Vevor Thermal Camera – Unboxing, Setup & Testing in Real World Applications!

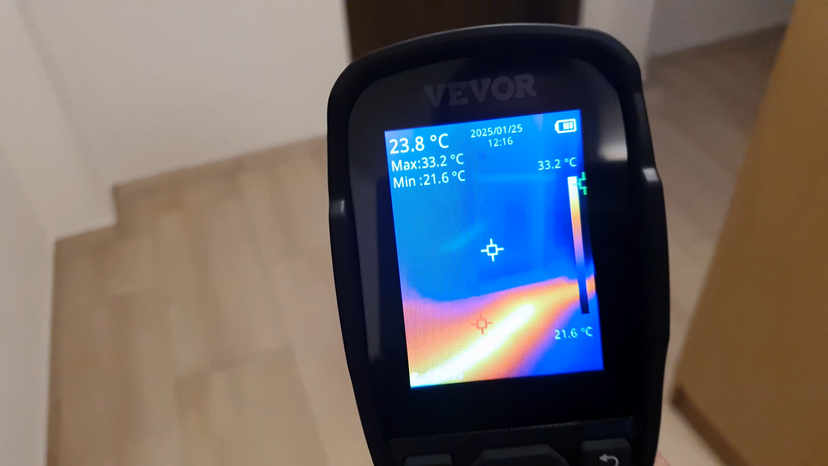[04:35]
On screen: spot 23.8°C, max 33.2°C, min 21.6°C, scale top 33.2°C, scale bottom 21.6°C
Here, we can clearly see the heat pipes running beneath the floor.
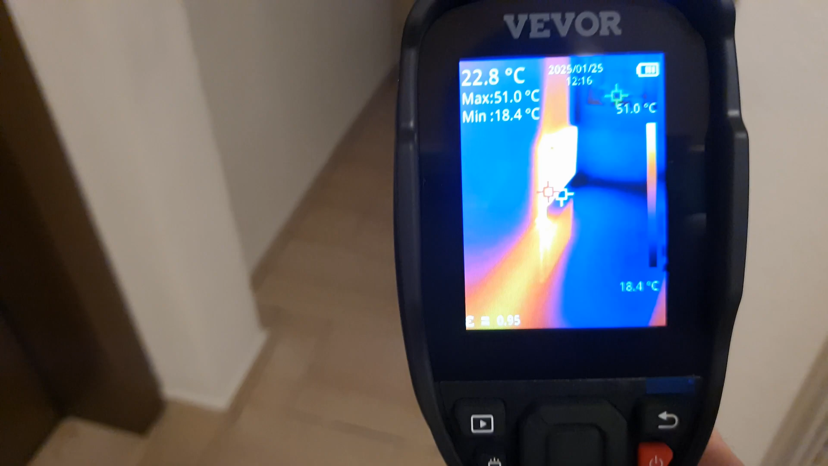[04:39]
On screen: spot 22.8°C, max 51.0°C, min 18.4°C, scale bottom 18.4°C
The camera does a fantastic job of detecting the thermal variations,